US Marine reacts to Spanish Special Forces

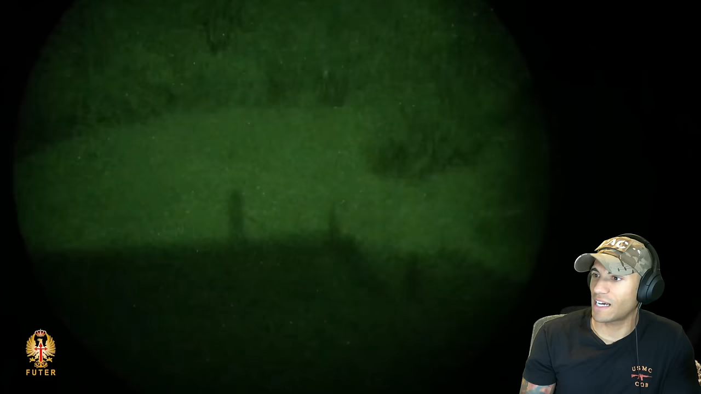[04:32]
seen oh there's oh that night vision looks horrible
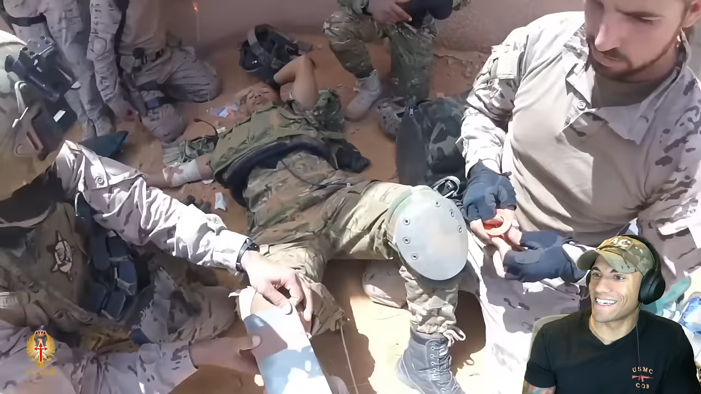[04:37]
okay again i don't know how this looks like so this the title says 2020 but the night vision
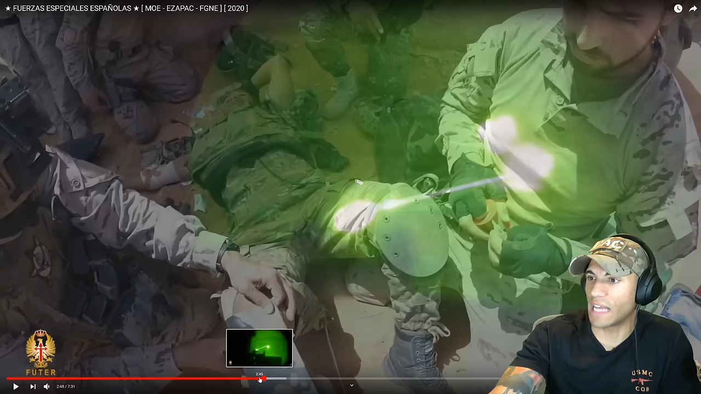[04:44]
nowadays looks insane this is just hard i don't know they might have just given the camera person like some crappy night vision to try and record with but i hope the rest of the operators don't
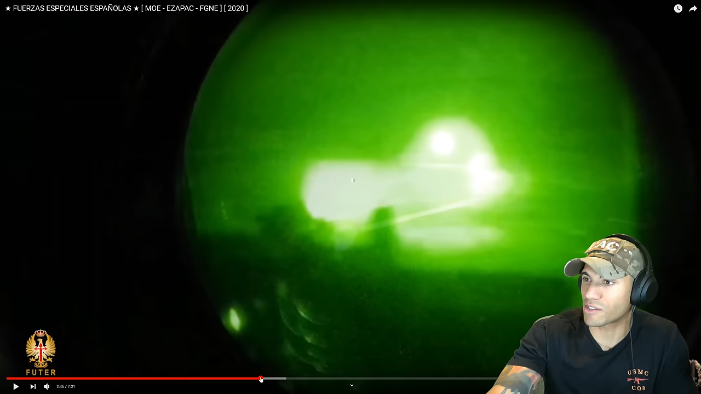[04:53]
have that because yeah that night vision looks like it's struggling